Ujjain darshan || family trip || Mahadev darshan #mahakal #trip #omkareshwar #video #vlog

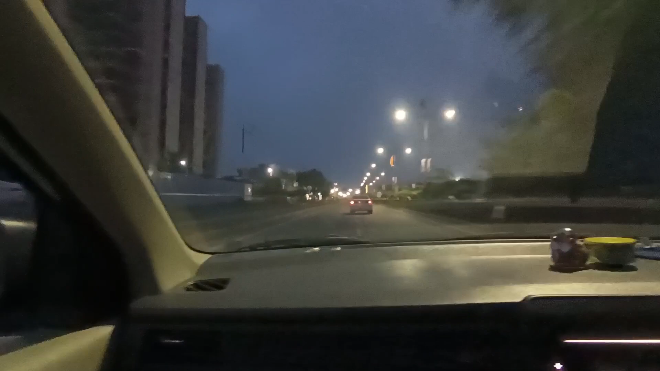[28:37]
सुबह के 6 बज रहे हैं, हम निकल चुके हैं ओमकारेश्वर मंदिर के लिए।